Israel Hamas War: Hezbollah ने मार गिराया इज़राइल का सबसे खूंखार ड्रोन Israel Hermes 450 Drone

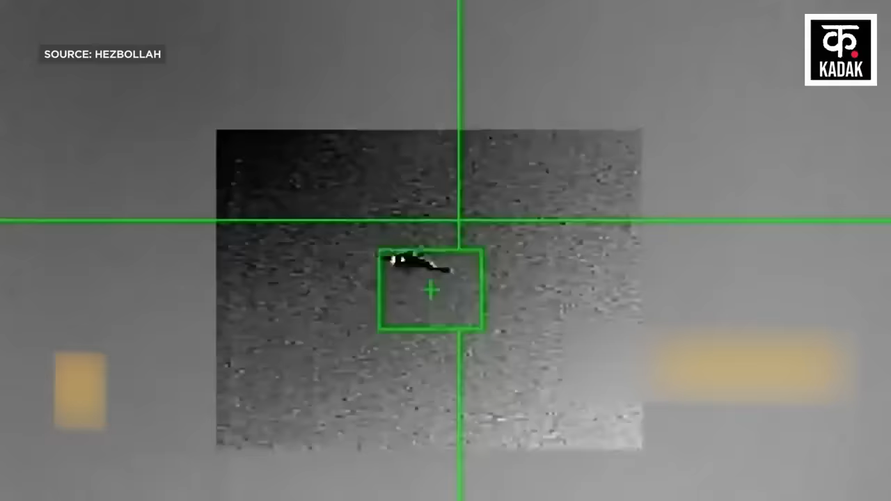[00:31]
इस्राइल के बीच उत्री इस्राइल पर हिजबुला ने दक्षनी लेबनान के अल-ाइशिया में इस्राइल के एक ड्रोन को मार गिराने का दावा किया है।
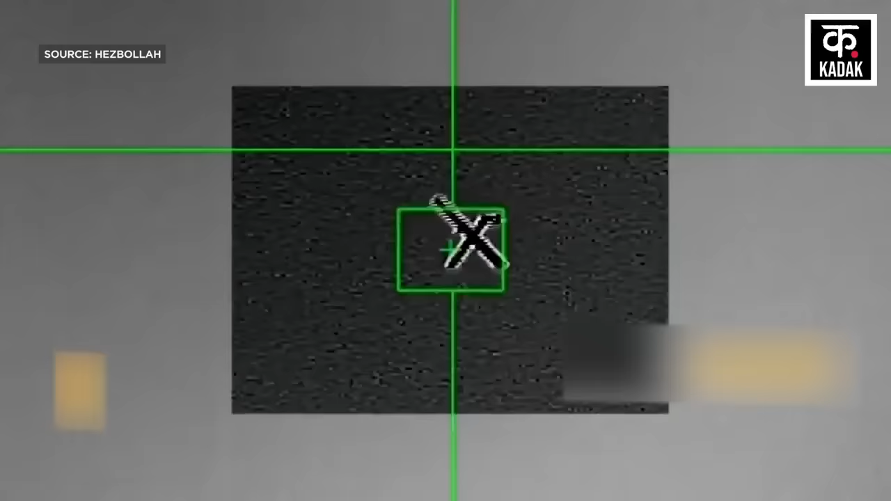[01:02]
नियूस्पेपर का कहना है कि हिजबुला ने जिस ड्रोन को गिराया है वो युद्ध की
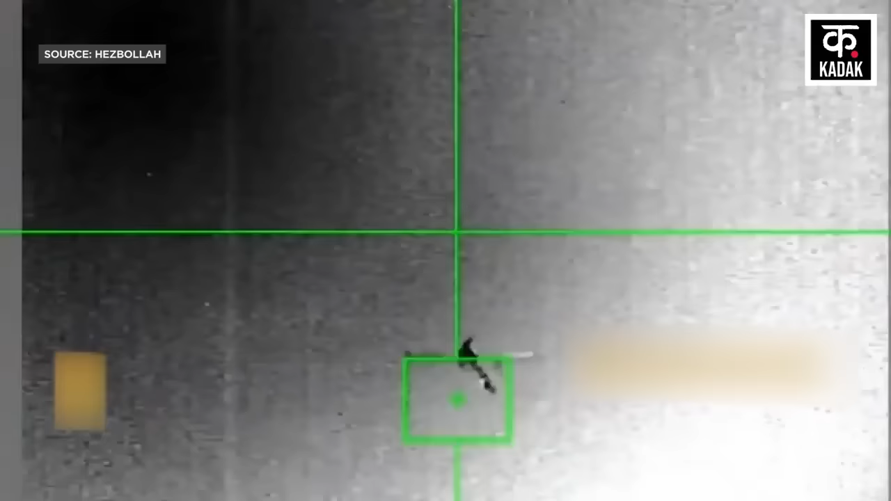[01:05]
शुरुआत से इस्राइल का अब तक का पाँचवा ड्रोन है जिसे हिजबुला ने निशाना बनाया है।
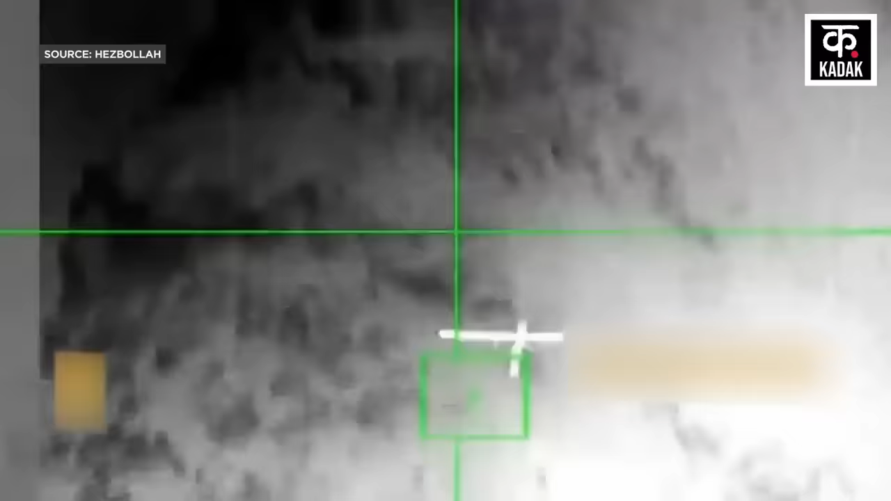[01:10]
इस्राइल के ड्रोन पर हमले के अलावा हिजबुला का ये भी कहना है
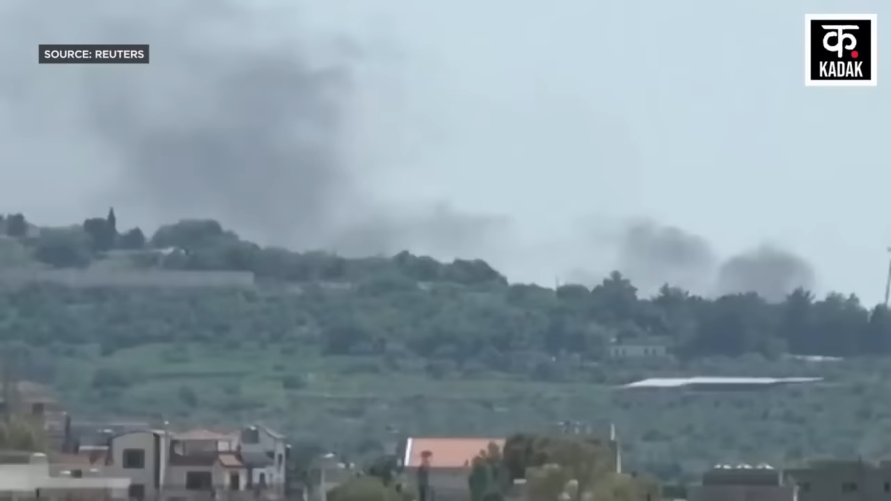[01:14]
कि उसने मेतुला में इस्राइली सेनी को द्वारा इस्तिमाल की जा रही दो बिल्डिंग्स को भी उड़ा दिया है।
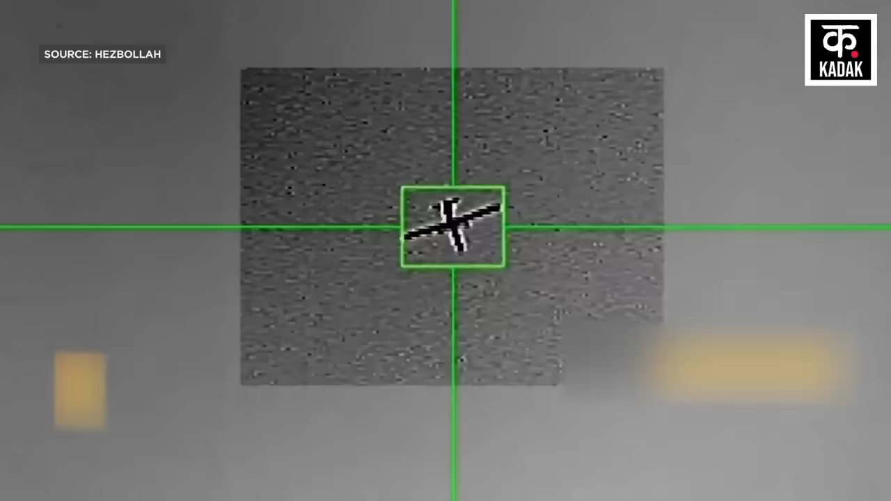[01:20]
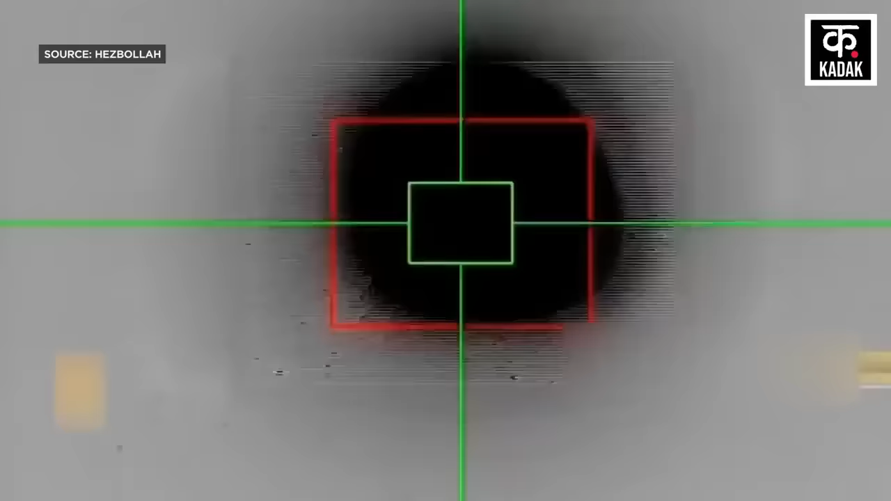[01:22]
वहीं लेबनानी मीडिया हाउस अलमयादीन ने अपनी एक रिपोर्ट में दावा किया है कि हिजबुला ने जिस ड्रोन को मार गिराया है वो इस्राइली सेना का हरमीज 450 ड्रोन था।